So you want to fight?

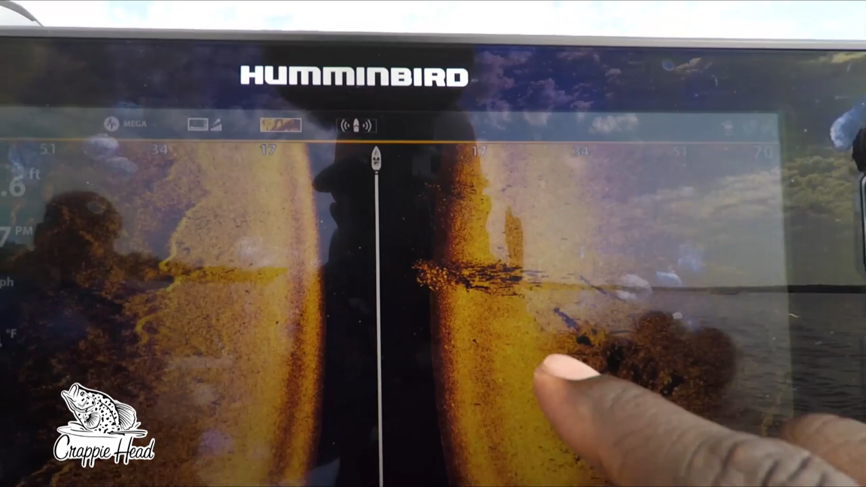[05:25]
Look at that thing right there. Look at that.
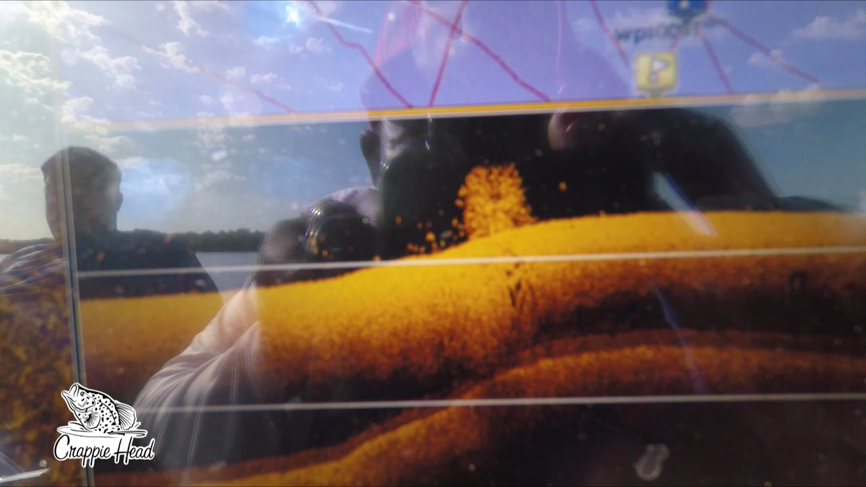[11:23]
And it looks like it has some good contenders.
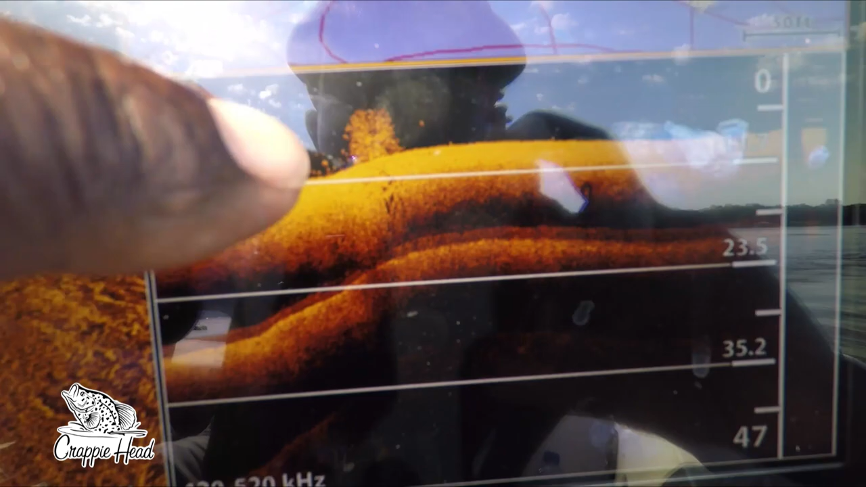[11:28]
Look like they sitting down a drop right next to the pile. So we'll have to look around at that, actually chunking past it.
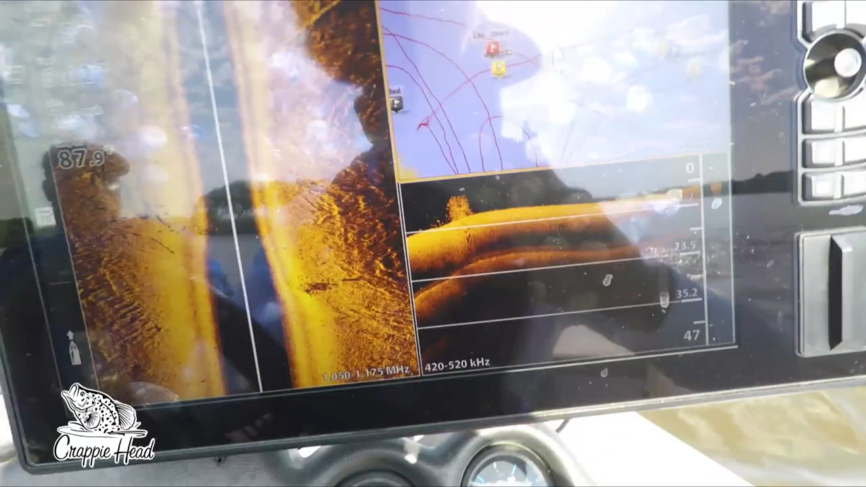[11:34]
We got to our second spot. I'm fishing with a black and chartreuse jack dragon tail. I'll show that to y'all in a second.